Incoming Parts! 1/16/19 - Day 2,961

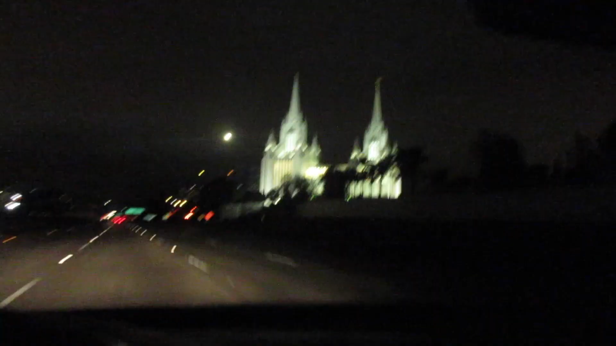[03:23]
and that's why there's light pollution look at all that shining the lights up on the Mormon Temple here in San Diego and the sky is just this